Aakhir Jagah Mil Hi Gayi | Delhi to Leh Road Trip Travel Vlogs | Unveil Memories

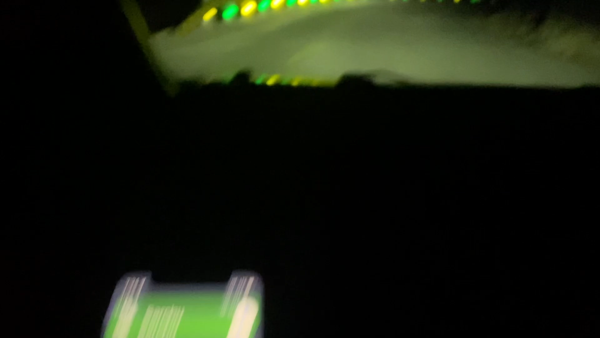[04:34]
और इस टाइम पे रोड पे कोई नहीं है भाई, ना लाइट है, ना ट्रैफिक है, ना कुछ है, बस हम चले जा रहे हैं, चले जा रहे हैं।
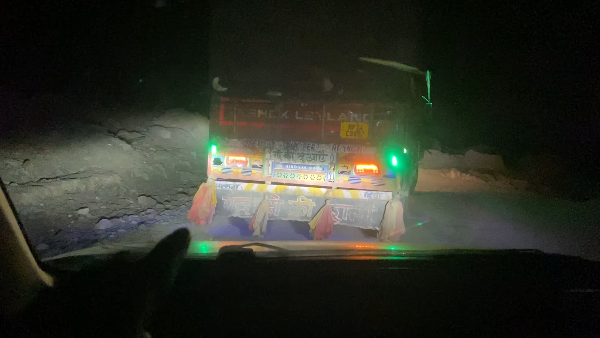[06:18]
यहाँ से हमें जाना है नीचे,
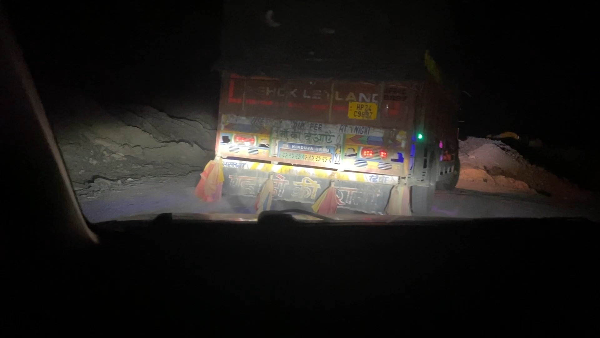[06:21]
रोड यहाँ से ख़राब है, बंद कर रखी है, तो यहाँ से नीचे जाएंगे और फिर दूसरे पहाड़ से चढ़ेंगे।
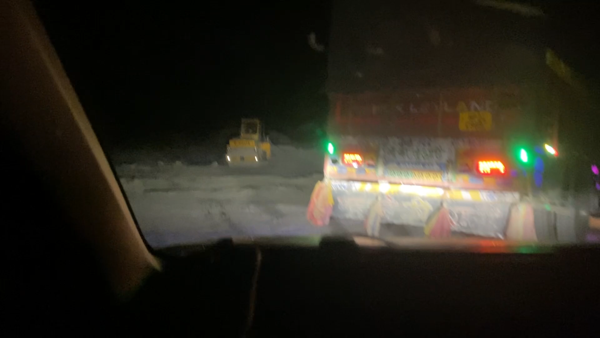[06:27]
काम चल रहा है, रोड रोलर वगैरह सब है, तो काम पूरा चल रहा है भाई, बट यहाँ से धीरे धीरे चलना है लोग जी, स्लोली स्लोली।
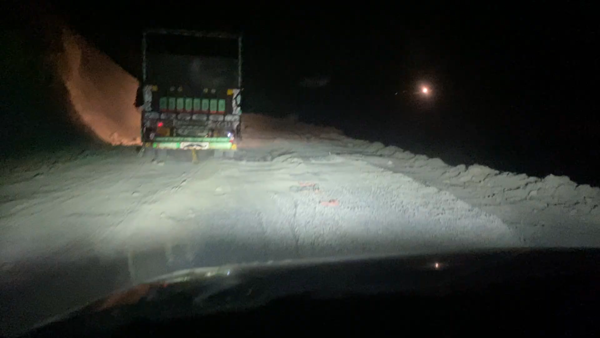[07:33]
आराम आराम से चलना भाई, आराम आराम से, प्यार प्यार से, लेफ्ट से रखना, लेफ्ट से।
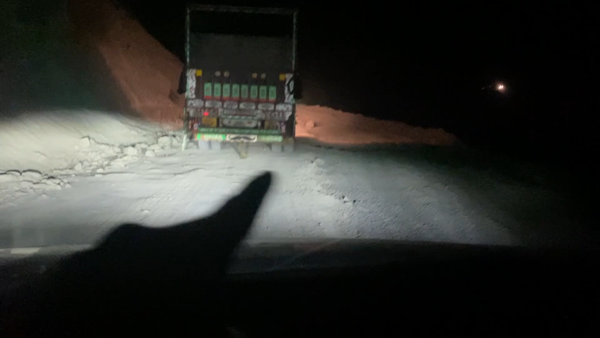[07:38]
इधर कच्ची सड़क है और इधर है थोड़ी पक्की, ट्रक जा रहे हैं हमारे आगे, तो भाई इसी के पीछे पीछे चल देंगे, क्योंकि ये निकलेगा तो हमारी गाड़ी तो निकल ही जाएगी।
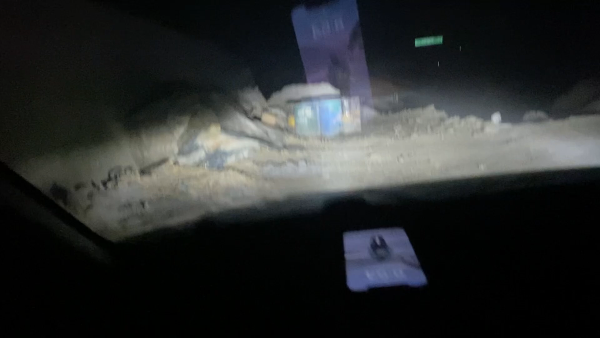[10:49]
कहाँ ला गए भाई, तुमने भी पहाड़ी नीचे गलत उतार ली क्या?
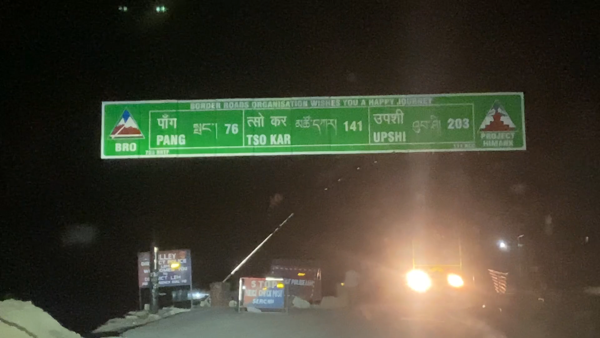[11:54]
पहुंच चुके हैं भाई फाइनली लद्दाख, लद्दाख पहुंच चुके हैं,
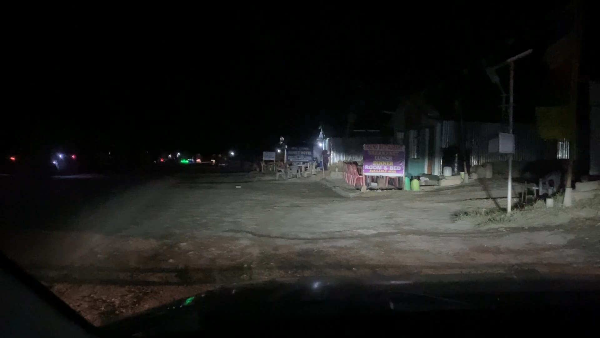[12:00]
हिमाचल खत्म हो गया है, और अब देखते हैं कहीं रुकने का जुगाड़, क्योंकि रुकना बहुत जरूरी है, पूछना।